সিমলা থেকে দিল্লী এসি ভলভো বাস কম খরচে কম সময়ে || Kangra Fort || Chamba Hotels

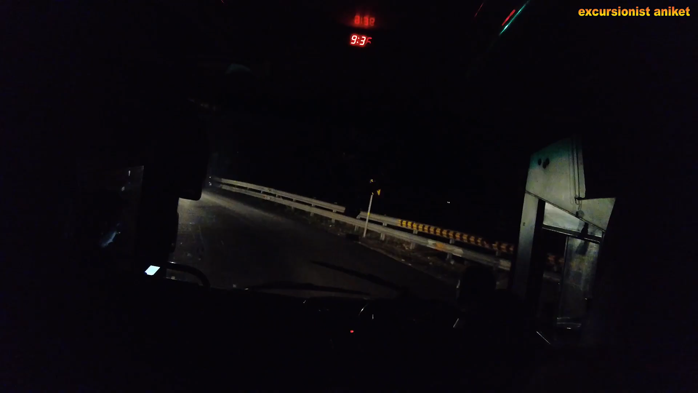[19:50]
সিমলা থেকে আমাদের বাস ছাড়লো 9:27। সেদিন পাহাড়ি পথে এক নতুন স্বাদের অভিজ্ঞতা অর্জন করেছিলাম, কারণ পাহাড় থেকে সমতলে নাইট এসি ভলভো বাস জার্নি আমার জন্য এই প্রথম।
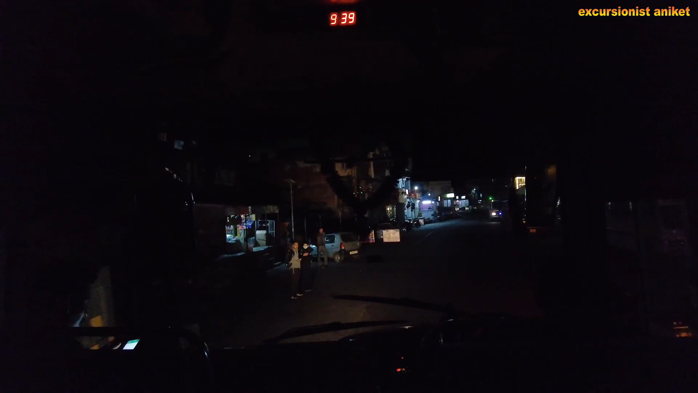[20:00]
সেই সাথে আপাতত বিদায় জানালাম হিমাচল প্রদেশের রাজধানী আমার প্রিয় শৈলশহর সিমলাকে। কথা দিলাম যদি আমার এই পথ চলা হয় দীর্ঘই, তবে আবার তোমার সাথে দেখা হবে আমার খুব শীঘ্রই।
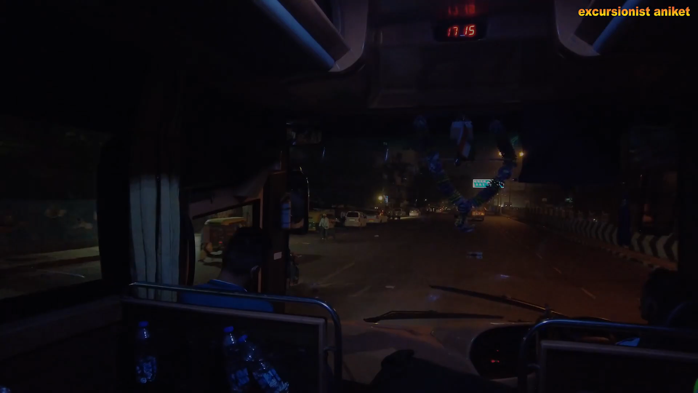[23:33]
অবশেষে শেষ হলো সিমলা থেকে দিল্লি জার্নি, এখন বাজে ঘড়িতে 5টা, আর বাস এসে নামিয়ে দিল কাশ্মীর গেটে।